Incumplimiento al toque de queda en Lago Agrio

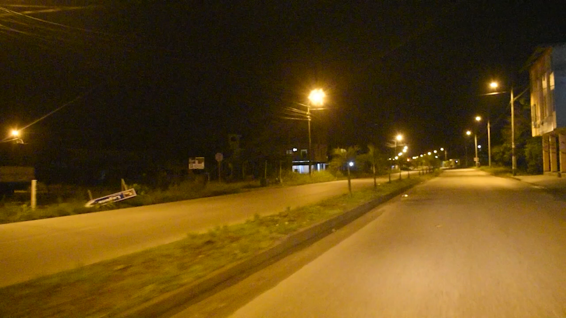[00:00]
En las calles del lago Agrio, la noche se convierte en un escenario de desafíos y riesgos durante el estado de excepción por conflicto armado interno que vive el Ecuador.